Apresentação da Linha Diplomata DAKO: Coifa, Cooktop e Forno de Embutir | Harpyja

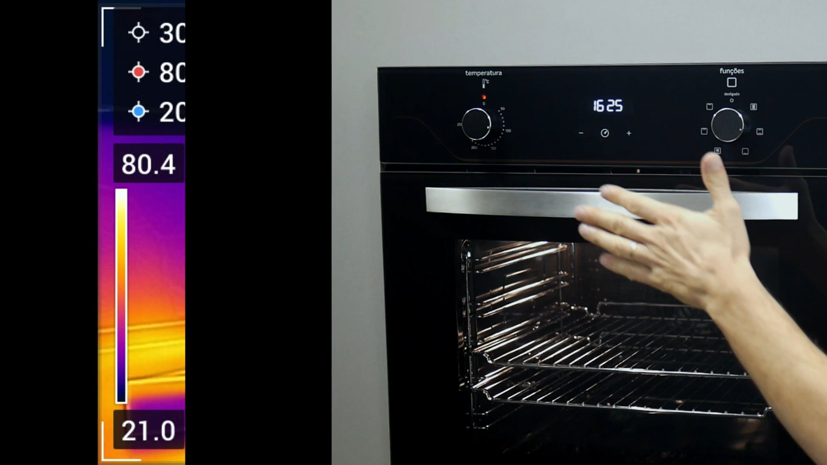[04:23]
Mesmo que internamente esteja 250 graus, aqui ainda vai ficar seguro para manipular.
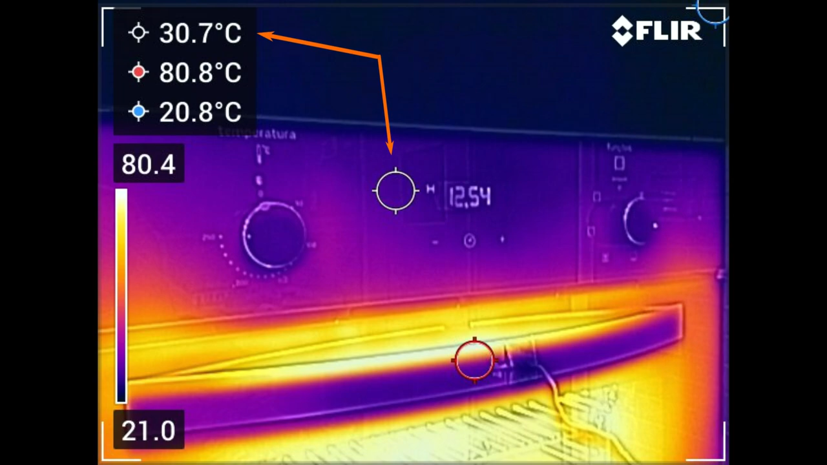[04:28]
On screen: spot 30.7°C, max 80.8°C, min 20.8°C
E aí dá para a gente falar um pouco dessa parte digital que ele tem aqui. Tem algumas opções diferentes.
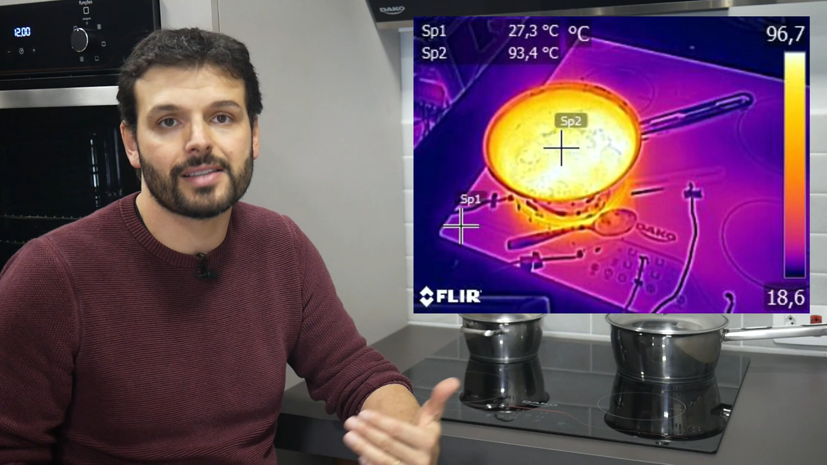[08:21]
E por sinal, essa troca de calor nesse Daco é muito boa.